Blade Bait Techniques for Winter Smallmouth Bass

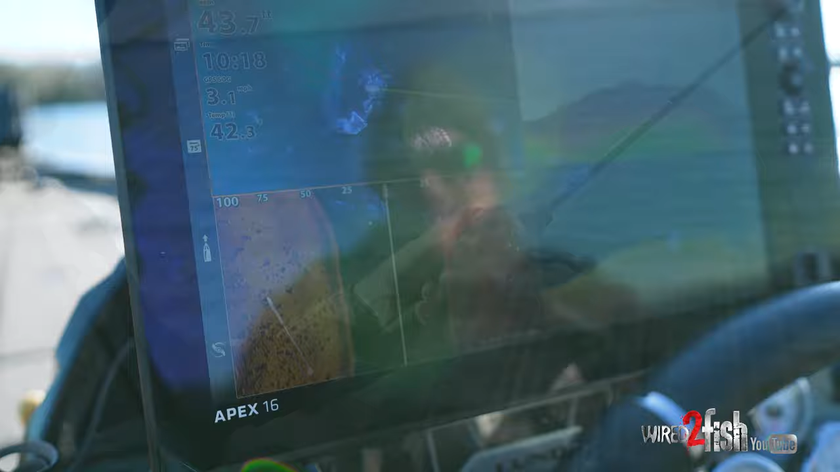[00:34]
that cold water is gonna force us to fish deep and then slow pretty vertical
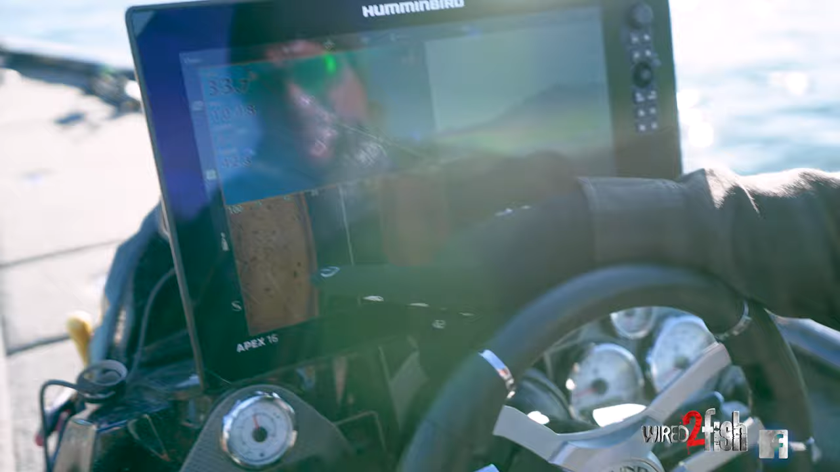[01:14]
but that's what we're looking for big chunky boulders like that and you'll drive through these areas and
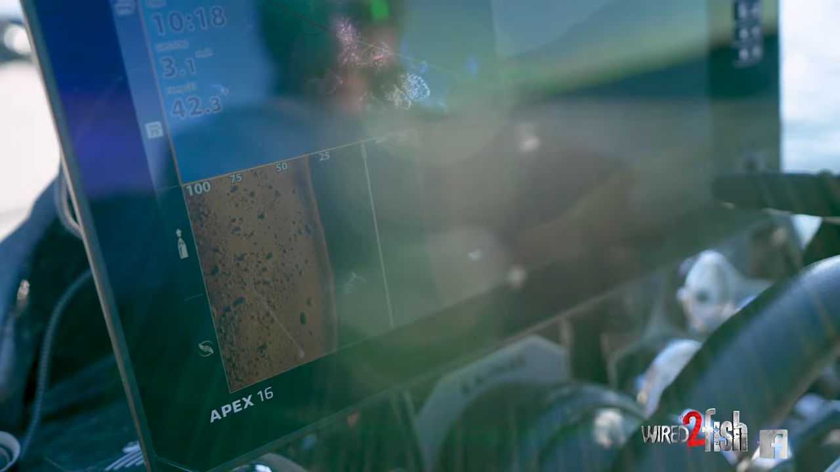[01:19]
I can look at down imaging and 2d sonar and I'm not seeing fish I'm not seeing fish because the
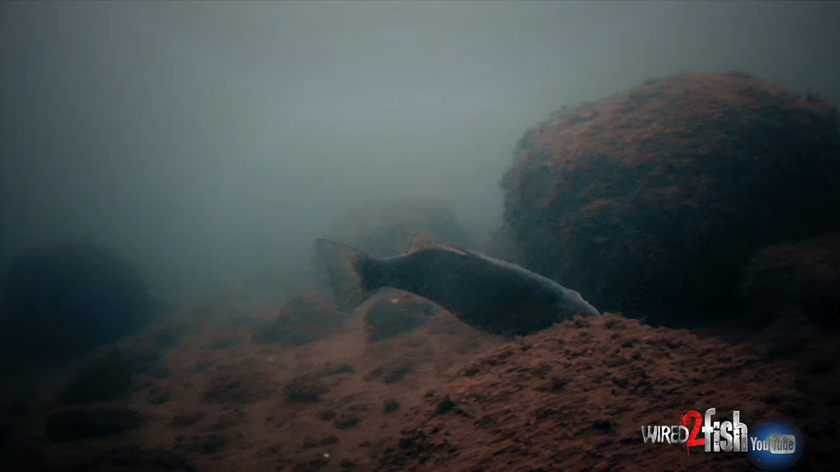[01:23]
fish are in the rocks so you often need to actually come come to these areas
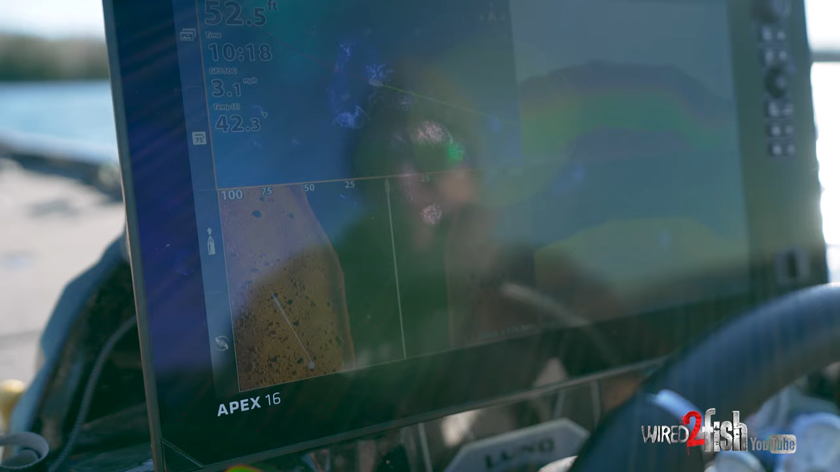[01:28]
On screen: depth 52.5 ft, speed 3.1 mph
when you find
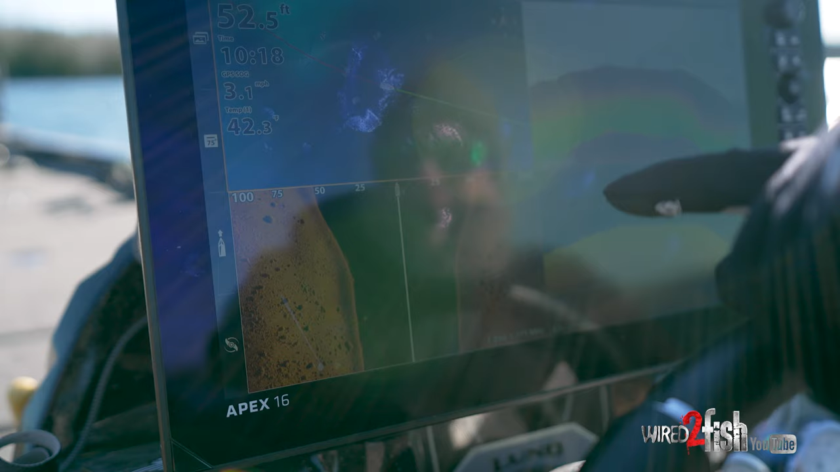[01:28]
On screen: depth 52.5 ft
something juicy like that you got to fish it and that's why I like baits that are really efficient
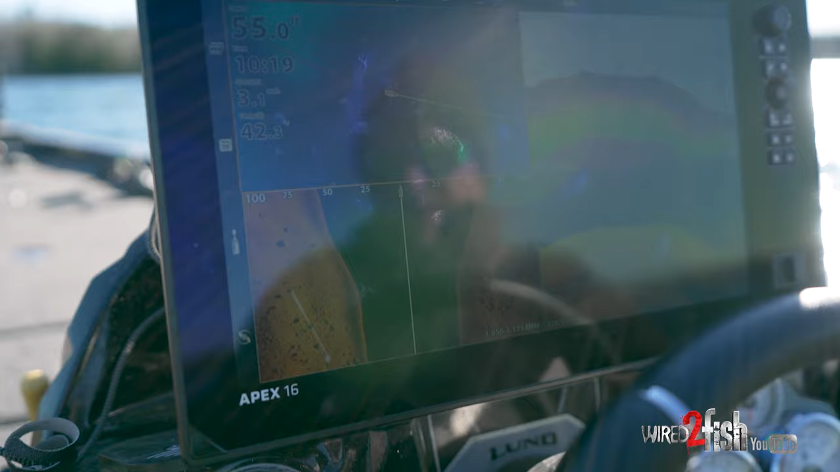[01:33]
a blade bait rockets to the bottom and you can check these spots pretty quick without wasting a lot of time
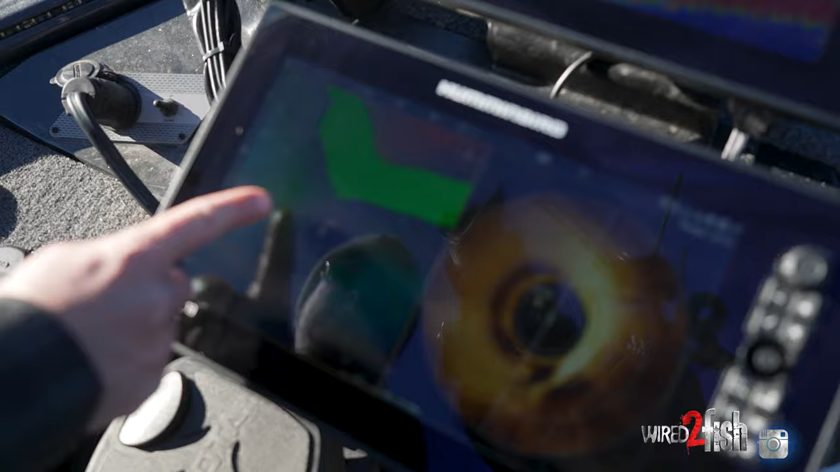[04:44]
I've spot locked off of it because our wind is coming from that direction we're casting into the wind and spot lock fan cast the area
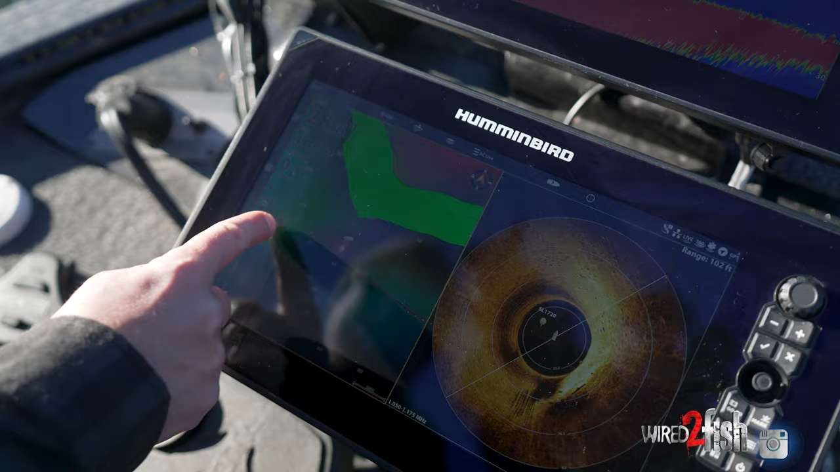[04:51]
catch fish and then just make incremental moves around in the spot the spot that we're fishing is about the size of a gymnasium I mean it's pretty small and there's you know I don't know a couple hundred fish here probably so we're going to just fish real methodically
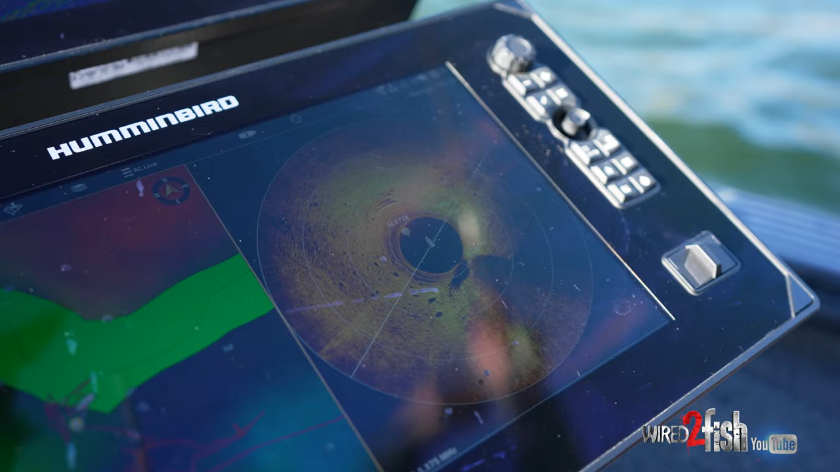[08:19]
frankly I like the 360 knowing that I'm casting to the hard spots which
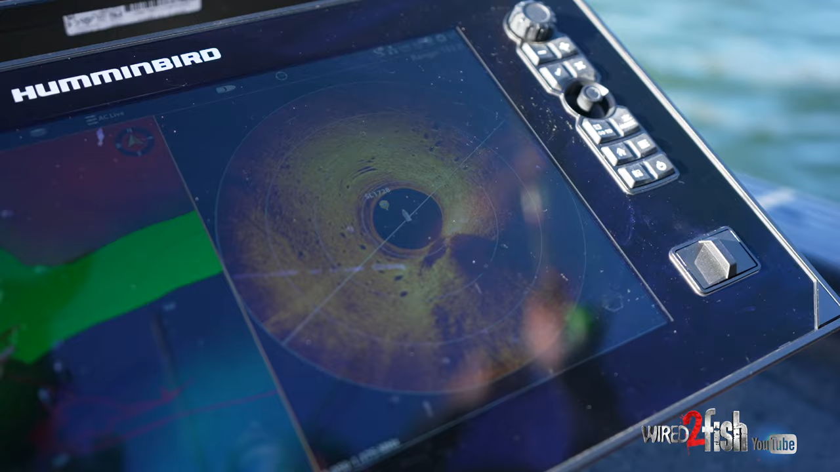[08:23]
here show up as a brighter color and that's helpful to see the rocks knowing that I'm casting to the right cover elements on the bottom